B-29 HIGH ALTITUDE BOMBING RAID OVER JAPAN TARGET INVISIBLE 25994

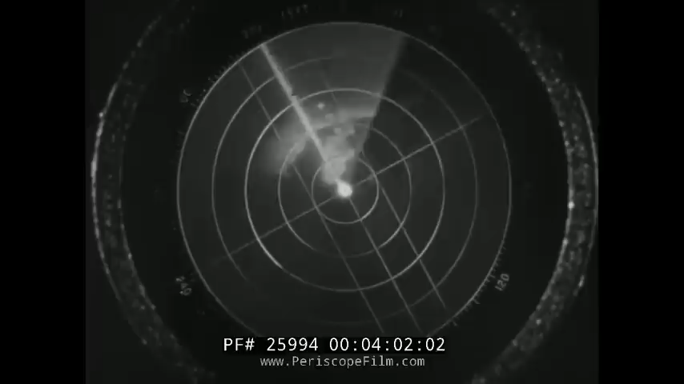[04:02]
You see that bright spot at the top of the peninsula? Not exactly the picture in travel folders, but that's beautiful Fujiyama.